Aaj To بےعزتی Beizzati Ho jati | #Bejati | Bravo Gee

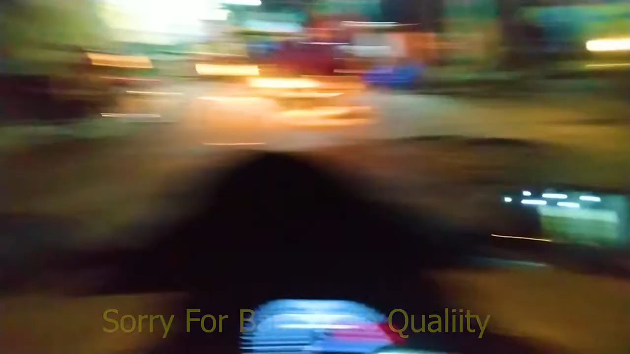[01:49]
तो बाहर बाहर से निकल जाते हैं बाजार के अंदर से नहीं जाते गाड़ी वाले हमें,
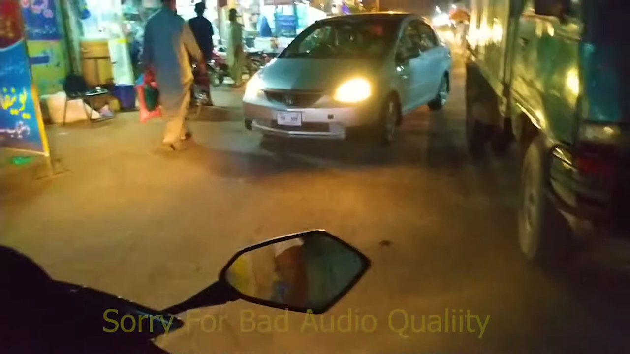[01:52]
तो फंसा ली हमने बाइक। यहाँ पर आज काफ़ी ज़्यादा दिखा है,
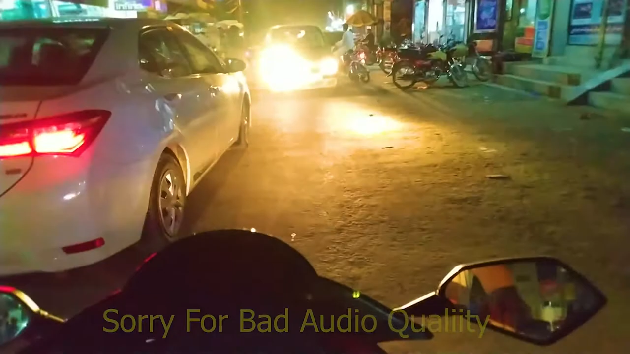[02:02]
तो ये जी समुद्री की बाहर मार्केट है। तो यहाँ से सामने मेन रोड लगता है जिसकी वजह से काफ़ी रश यहाँ पे बन जाता है,
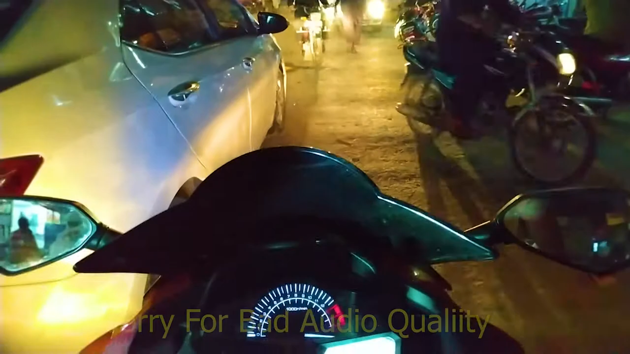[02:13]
गाड़ी वाले रात बाइक रात सुबह टाइम बच्चा के रात बहुत ज़्यादा रश हो जाता है।
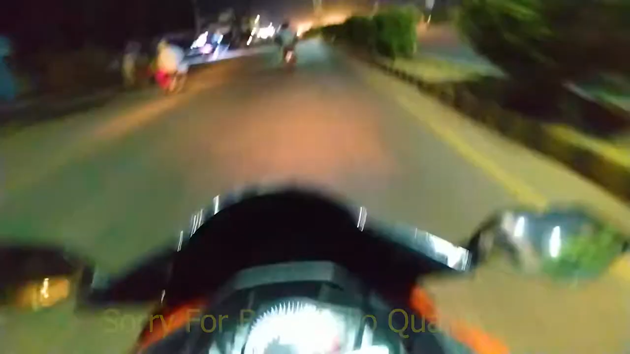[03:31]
तो अभी हम जा रहे हैं जी फैसला पर रोड की तरफ।